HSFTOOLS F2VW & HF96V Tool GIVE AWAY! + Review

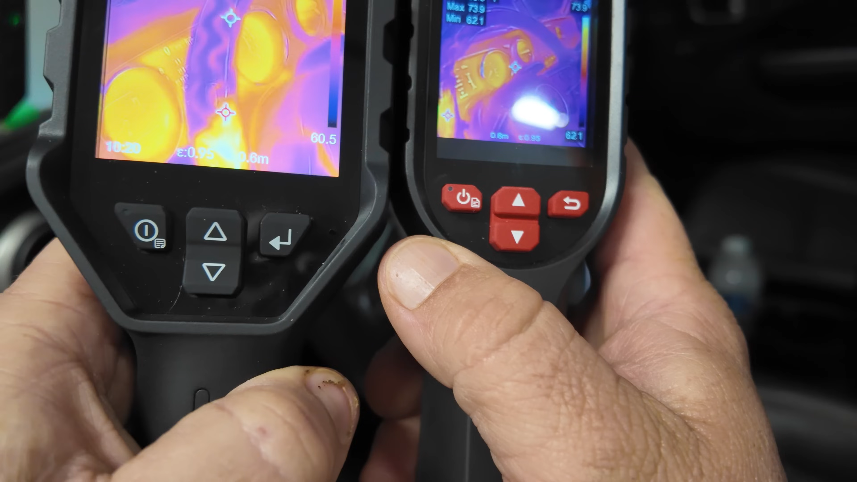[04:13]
You can start to see those happening right there real quickly. And it goes all the way around.
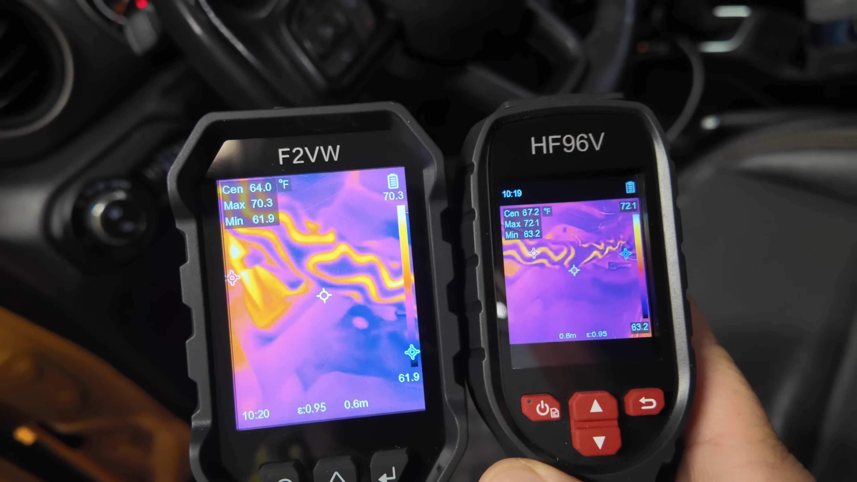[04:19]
You can see the bigger display is just so much easier to pick things up on.
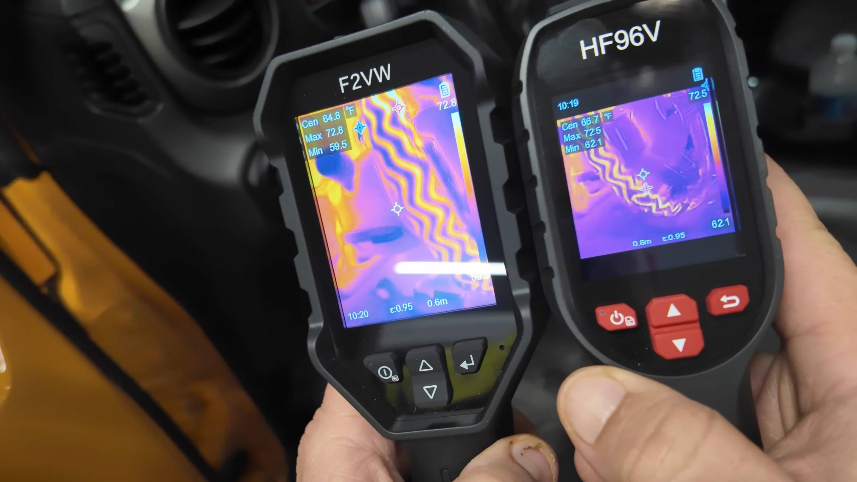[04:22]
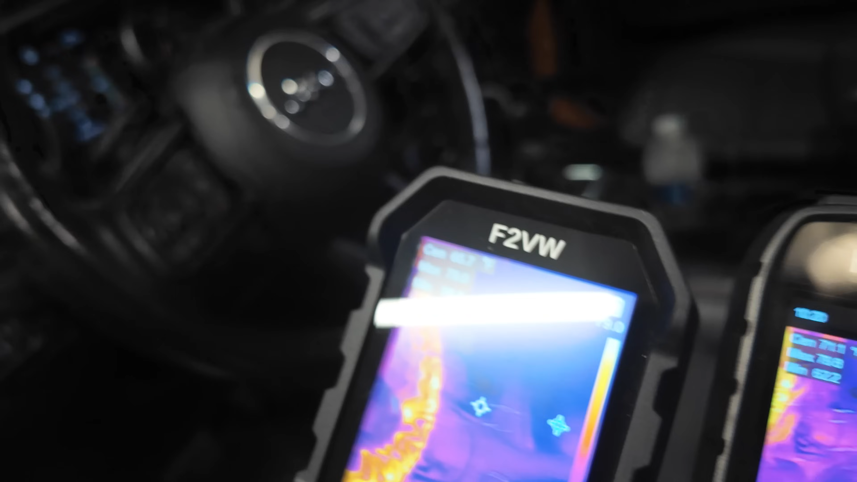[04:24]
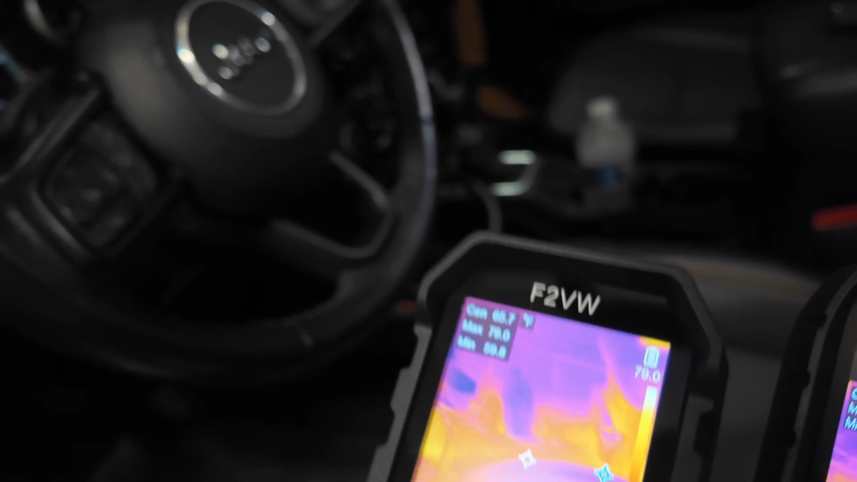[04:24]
Now we can turn it on for the heat. You can see where my elbows were at right there.
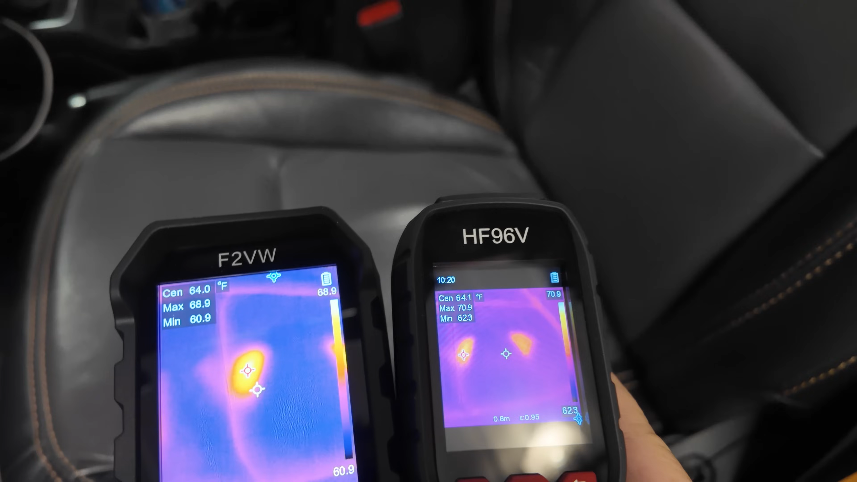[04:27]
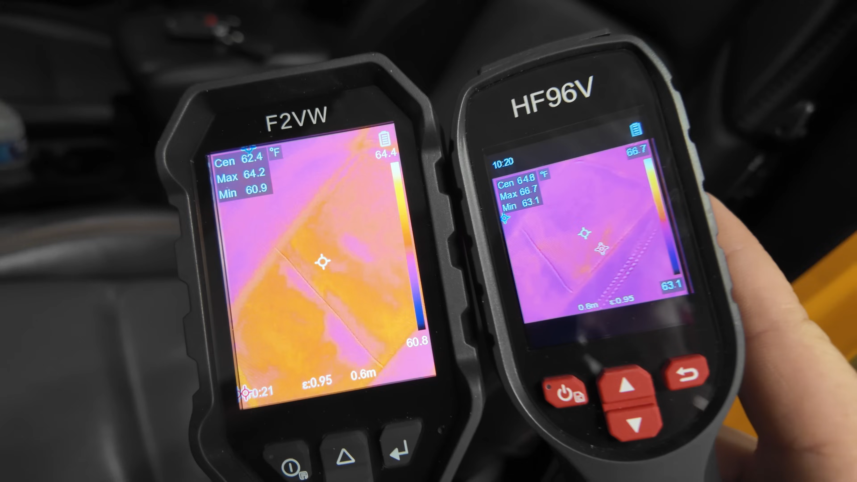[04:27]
Okay. We can see it starting to warm up there.
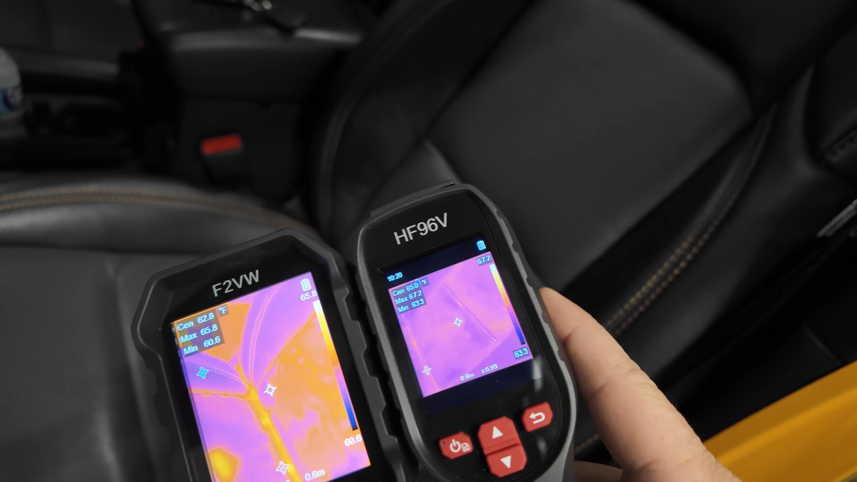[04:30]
It's just so much easier to see with the larger one.
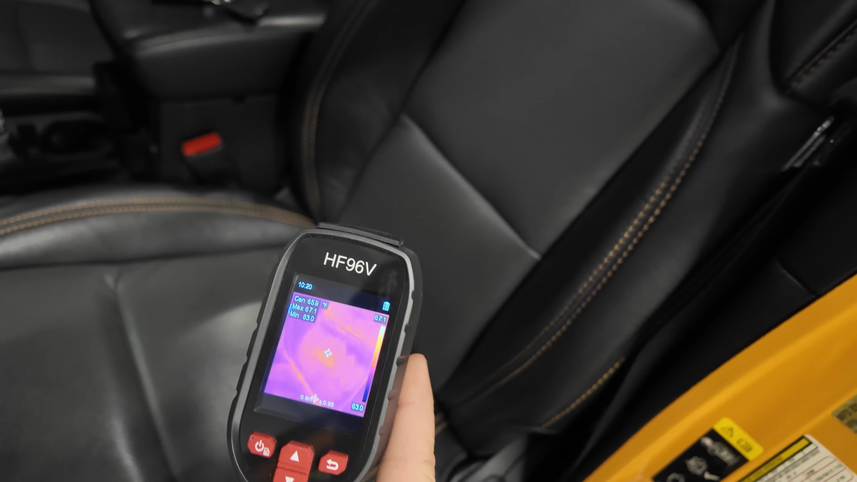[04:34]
The smaller one's just not picking it up as well.
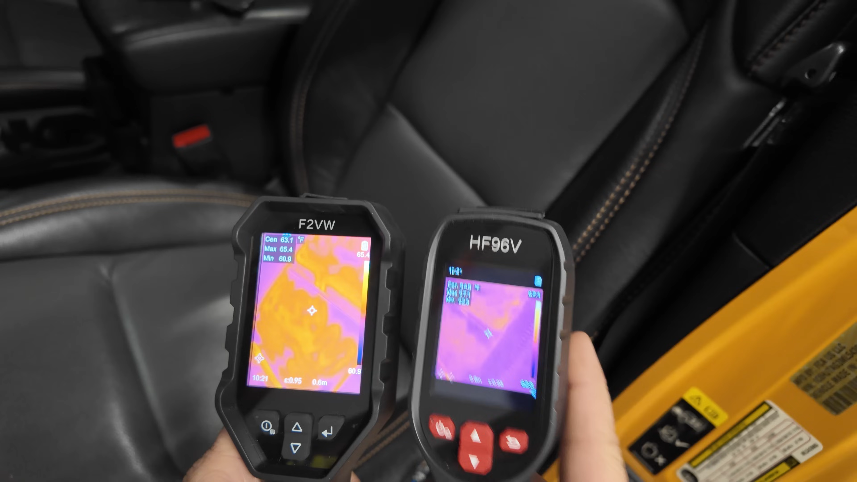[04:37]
The larger one is picking it up.
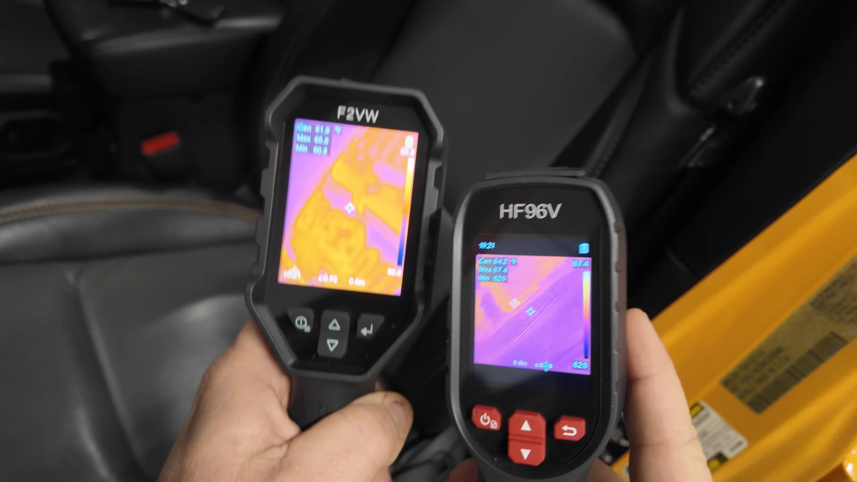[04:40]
So that's what you can see pretty easily with the more expensive one is it just picks up those smaller details a little bit better.
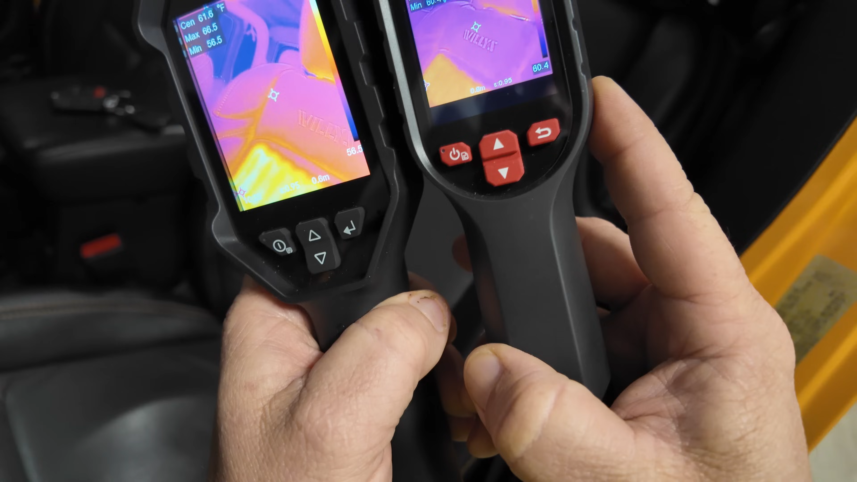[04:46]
But if you have a broken wire or something like that, that makes it kind of easy.
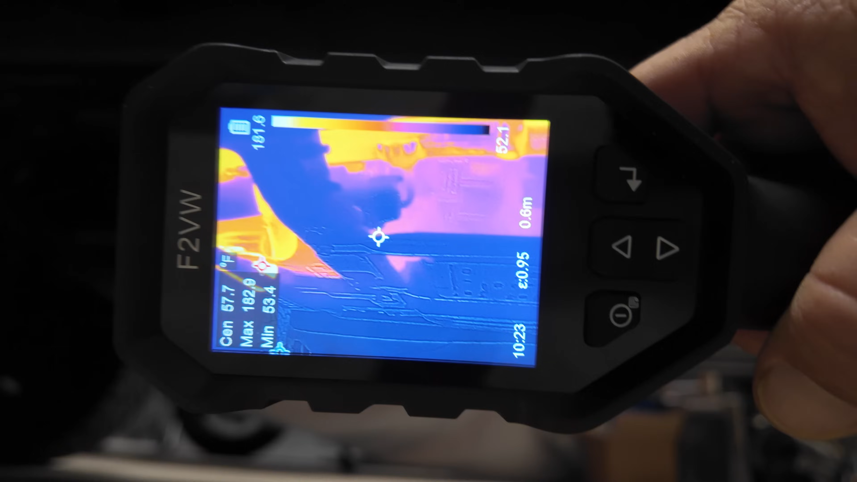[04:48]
On screen: spot 57.7°F, min 53.4°F
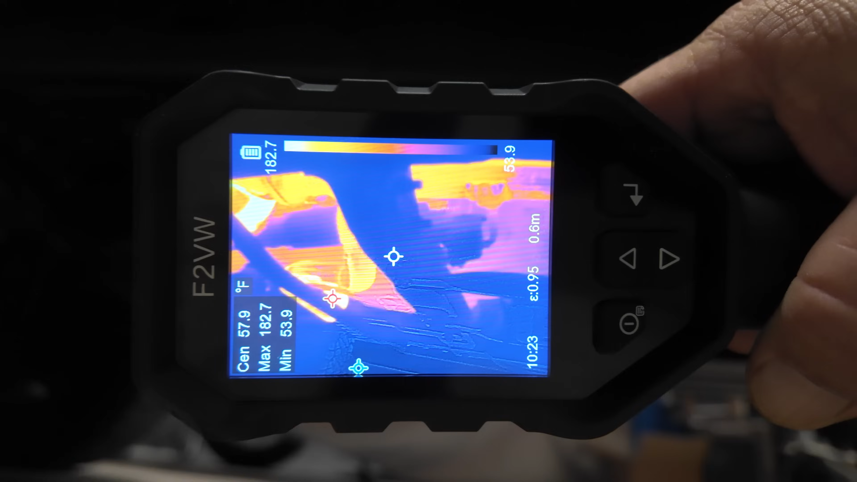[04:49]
On screen: max 182.7°F, min 53.9°F
Now, like I said, one of the things you can see with the thermal imager pretty easily is whether or not your catalytic converters are working properly.